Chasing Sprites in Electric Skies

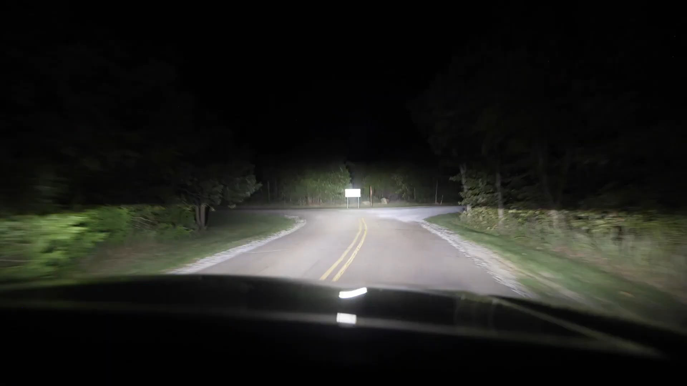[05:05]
Quarter mile, keep left at the fork. Follow signs for Daisy.